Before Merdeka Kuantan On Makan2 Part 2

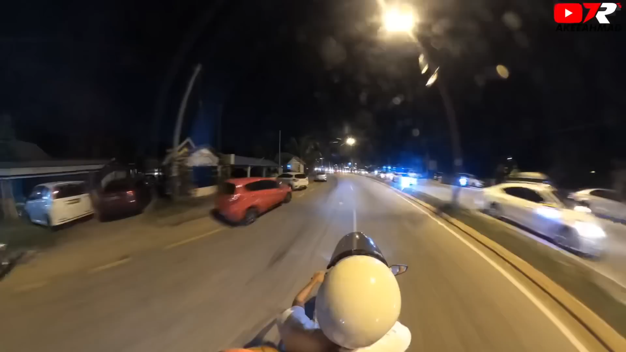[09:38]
Ni orang panggil jalan Tanjung Lumpur. Jalan ni agak sesak. Ramai orang datang makan kat sini.